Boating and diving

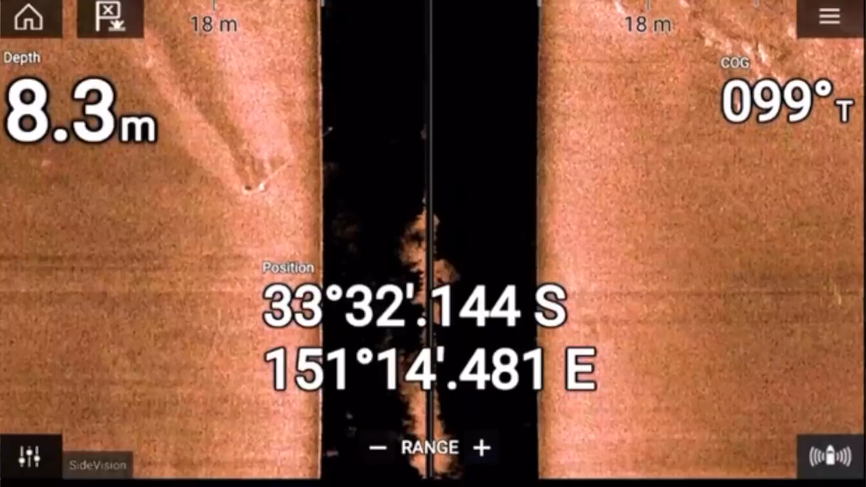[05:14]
On screen: depth 8.3 m
Now, you can see one object that I pass that is a large commercial mooring quite close to the public wharf. And, on the scan you can see that the line coming from it actually extends up off the riverbed.
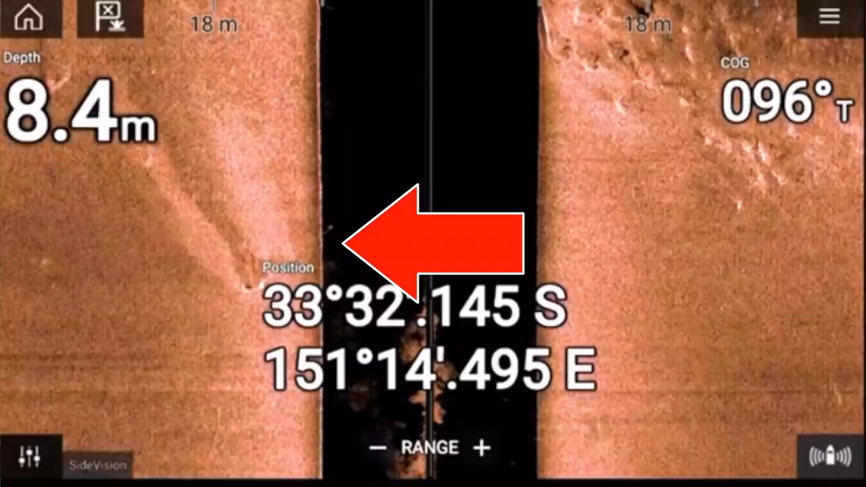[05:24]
On screen: depth 8.4 m
And, that's how you know it's the mooring, because it's up into the column, the water column, as the chain and rope goes up to the buoy.
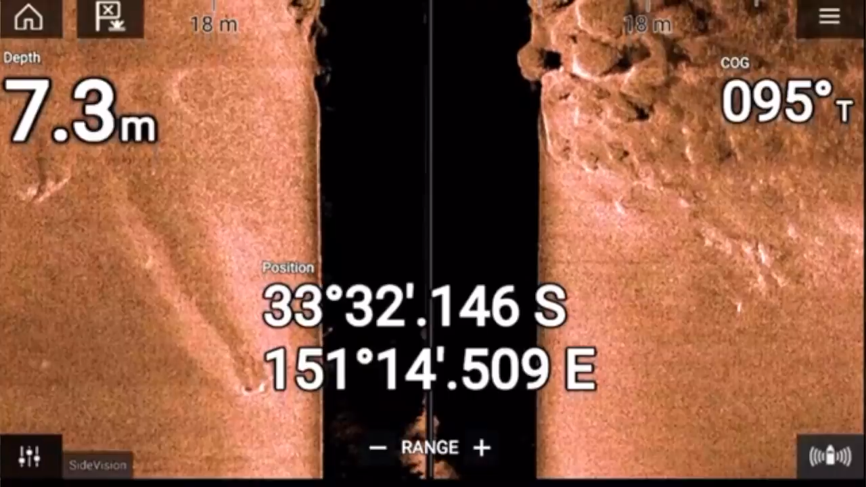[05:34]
On screen: depth 7.3 m
But, a little bit further along and further to port, there was another mark. And, that's not associated with any particular mooring in the area.
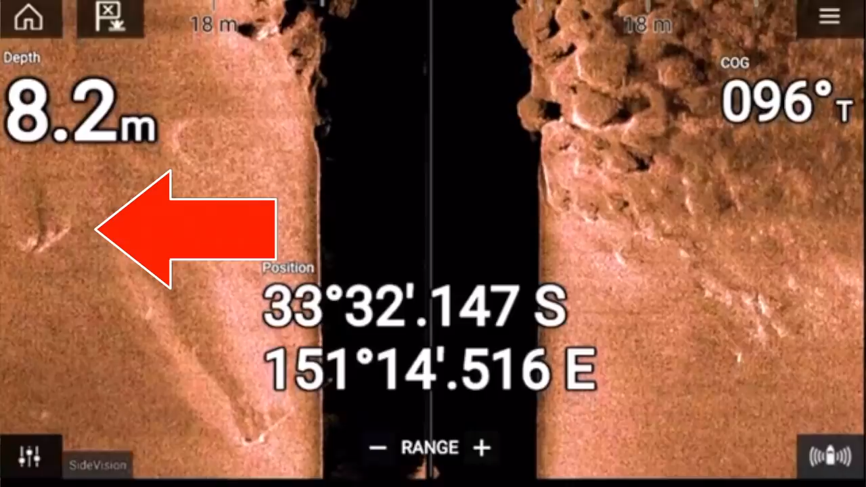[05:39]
On screen: depth 8.2 m
So, I figure it was a pretty likely target to be this anchor.
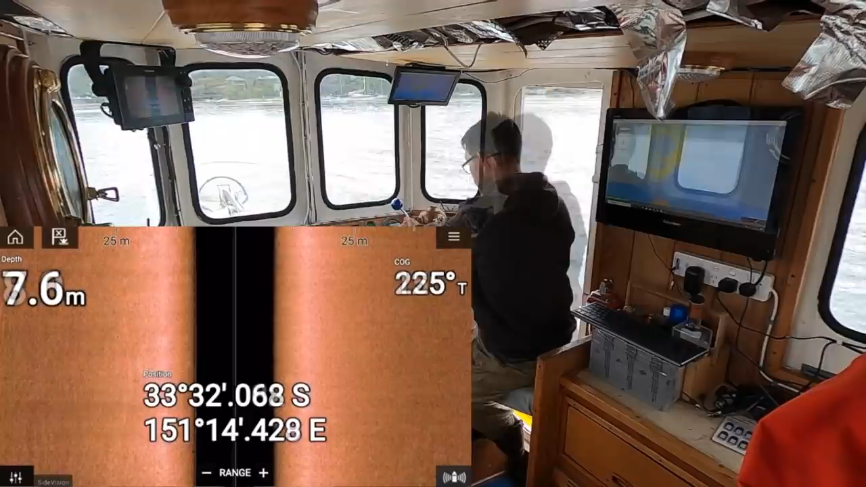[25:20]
On screen: depth 7.6 m
there was definitely signs of tracks heading from the starboard side
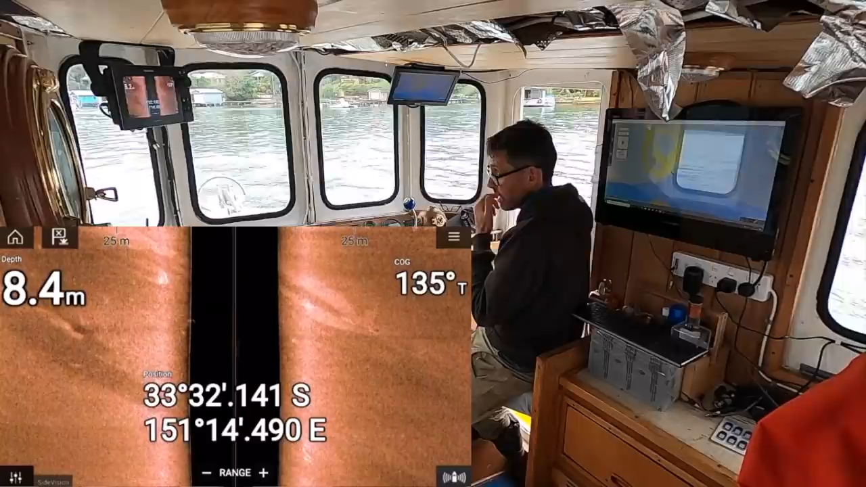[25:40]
On screen: depth 8.4 m
of the boat towards the port side and heading up a little bit I wouldn't call them hugely distinctive so I'm thinking the trick is going to be to add some more weight to this grapple
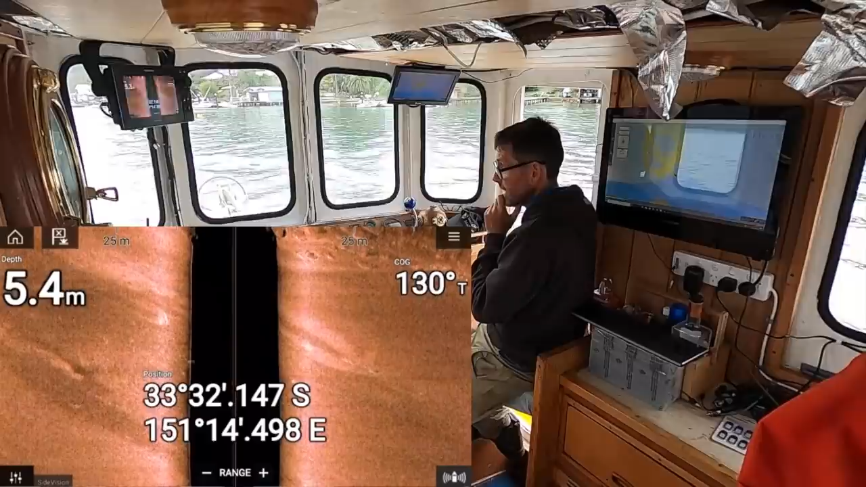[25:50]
On screen: depth 5.4 m
we got to the reef pretty quickly so I think